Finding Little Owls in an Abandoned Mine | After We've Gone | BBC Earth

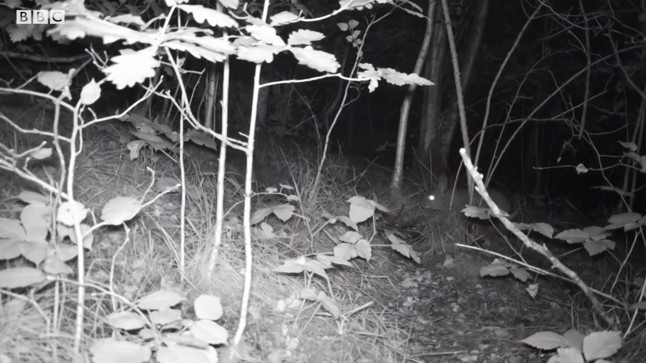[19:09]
So this is the badger set. Oh, it's rabbit. Rabbit. Lovely eye shine on that though.
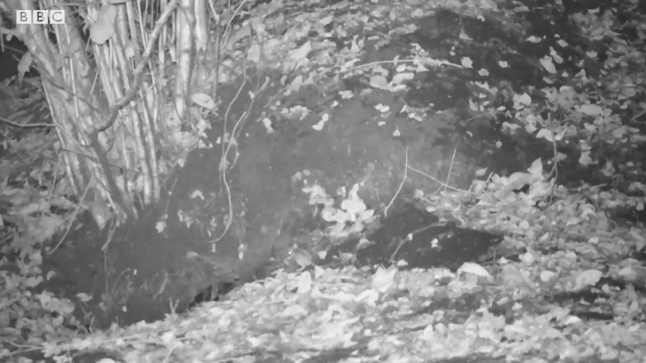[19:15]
Yes, you can see that's the badger set. Oh my god, look at the mouse. Oh, there's a rabbit again. Where are these traps? These traps are down by the Hesketh mine shaft.
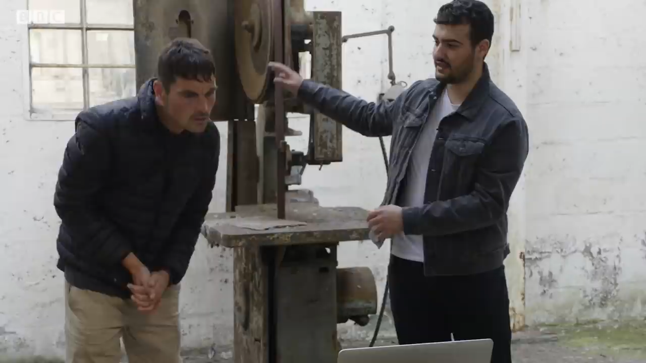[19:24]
Oh. Oh, there's loads of rabbits. Oh, he's seen something. That's cute. He's seen something.
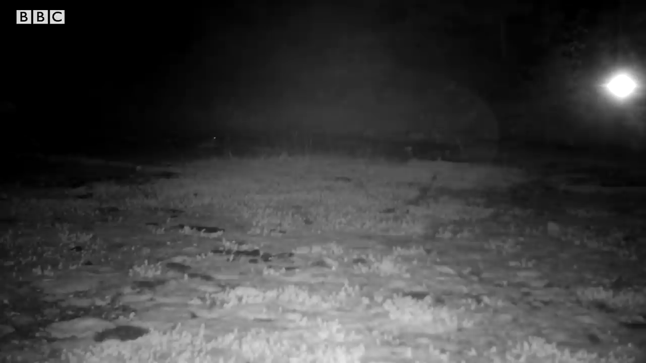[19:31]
Oh my god. Oh my god. It's a fox! Yes! That's probably what he was scared of. Oh, he's got something. What's he got? What have you got? Let's go back. Is it a rabbit? I think it might be a rabbit. I think it might be a rabbit, yeah. Oh, in the day. Look, it's so weird seeing all the derelict buildings.
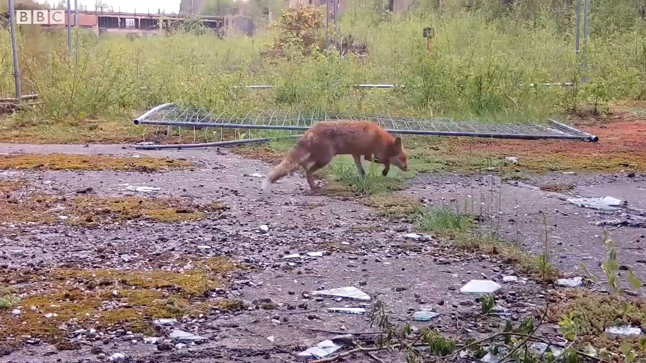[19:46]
Oh, lovely. Is he having a P? There you go, mate. Marking your territory.
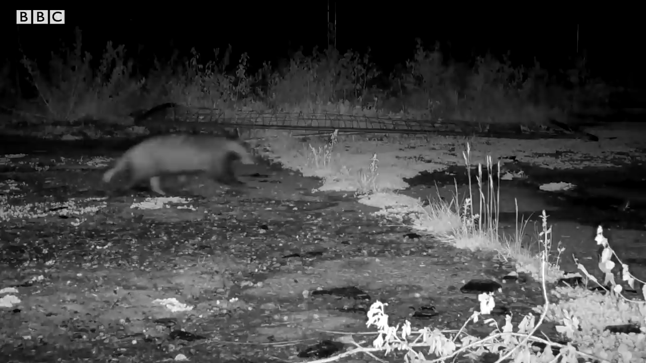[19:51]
Badger! Yes! Oh my god! I can't believe there are badgers in there as well. That was good to see. This place is like thriving. There's so much in here.
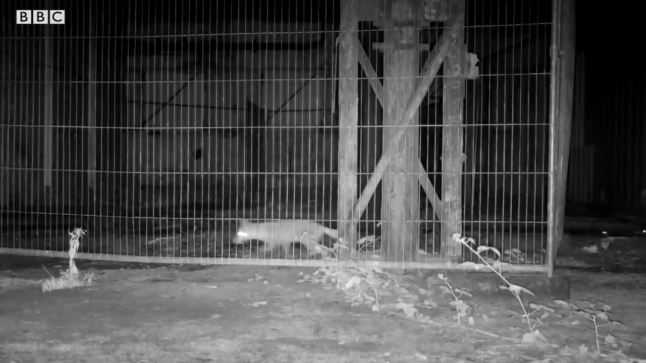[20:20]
Do you think he's maybe to blame for some of these feathers? I can't believe there's foxes running around inside. I'm glad we got footage of badgers.